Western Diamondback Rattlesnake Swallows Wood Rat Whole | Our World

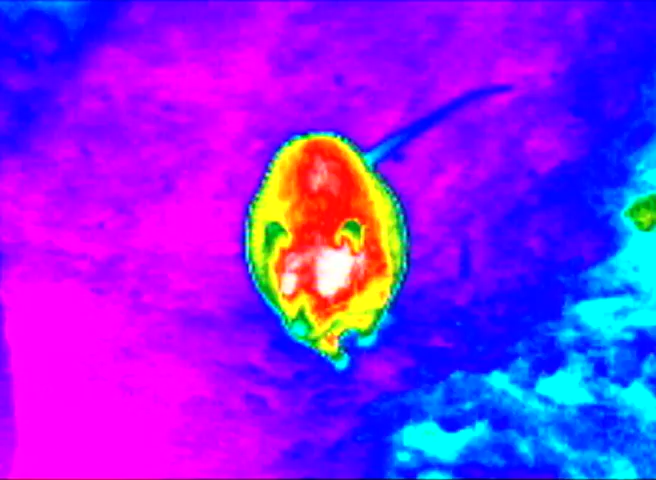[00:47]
The diamondback can detect heat, and the rat's body stands out like a beacon.
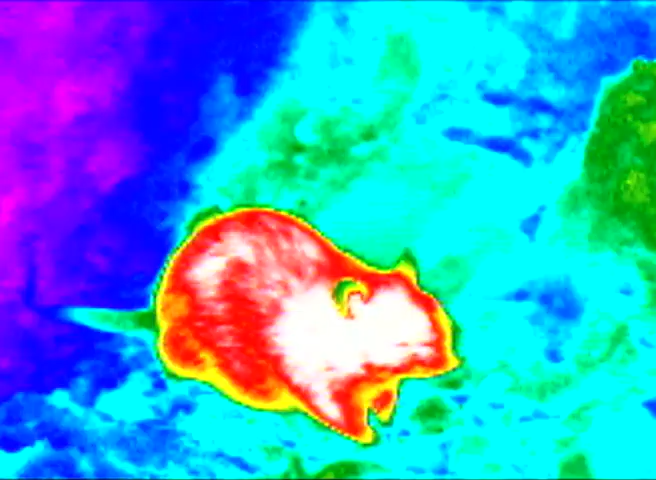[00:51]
Two pits at the front of her head focus heat onto a grid of thousands of nerves.